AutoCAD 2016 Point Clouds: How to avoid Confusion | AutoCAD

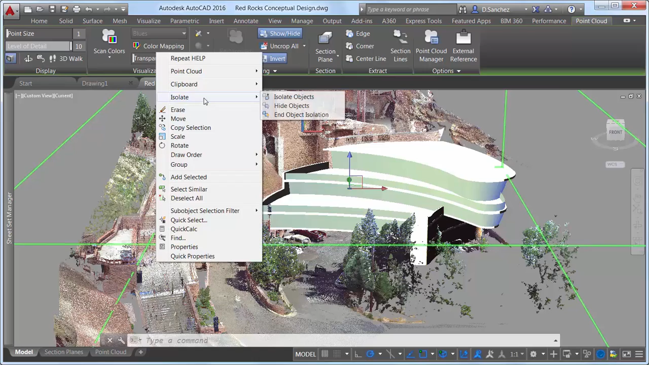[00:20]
Point clouds can be very large, containing millions or billions of points.